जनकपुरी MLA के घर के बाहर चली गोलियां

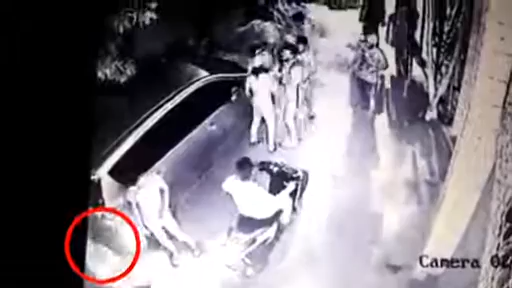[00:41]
देखिए ऐसा था कि रात की घटना है, ये लगभग 8:15 साढ़े 8 के बीच की घटना है।